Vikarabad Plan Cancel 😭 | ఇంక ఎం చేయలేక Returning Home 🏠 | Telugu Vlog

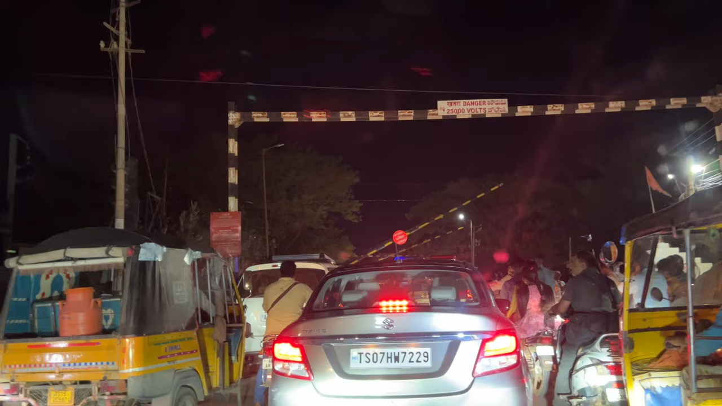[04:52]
ఫైనల్ గేట్ ఓపెన్ అయింది, చలో చలో లెట్స్ గో.
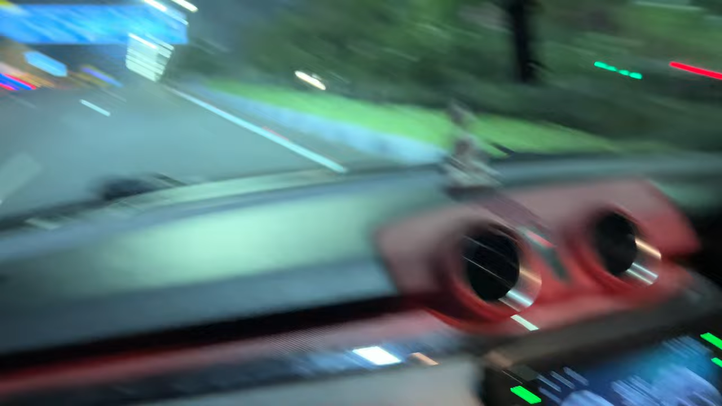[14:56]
వచ్చేసినాము మనం. ఏడ మెదక్ రోడ్, మెదక్ నాగ్పూర్, ఓకే ఎగ్జిట్ 5 మెదక్ రోడ్.
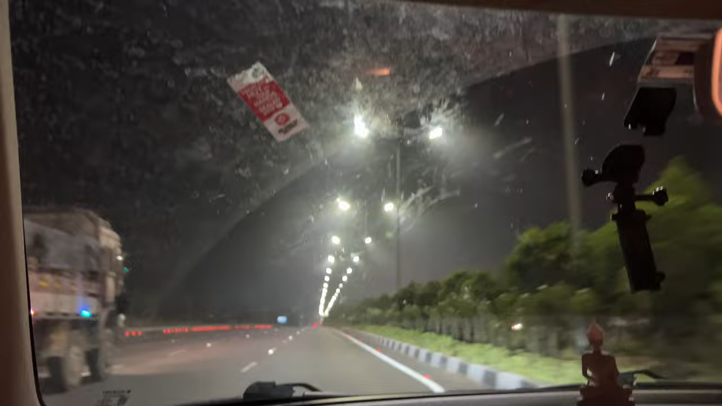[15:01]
భాస్కర్ స్టాప్ వచ్చేసింది, ఇంకా భాస్కర్ దిగిపోతాడు ఇక.